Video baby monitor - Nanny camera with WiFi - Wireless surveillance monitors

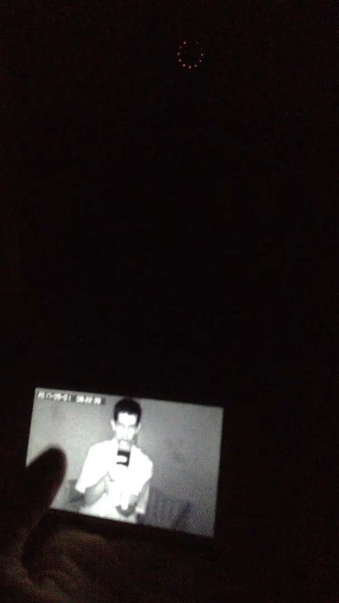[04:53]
I can also pan. So you drag like you're looking at a picture.